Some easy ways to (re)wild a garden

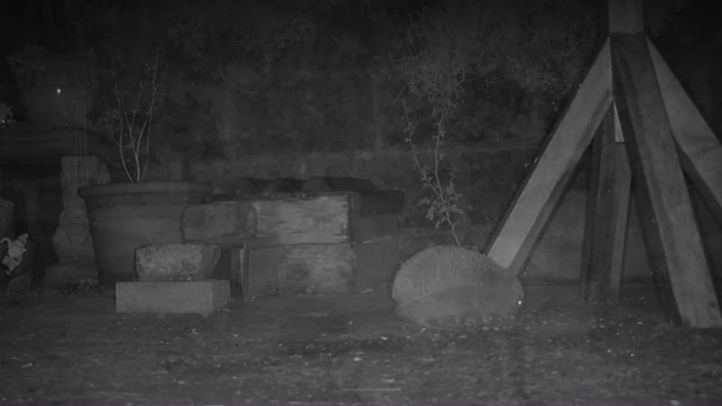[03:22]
I draw the line at putting meat out for the fox, but he does like apples, so I do put apples out for him. And of course, invaluable in all this was buying the trail cam, so I can see what's happening when I'm not here.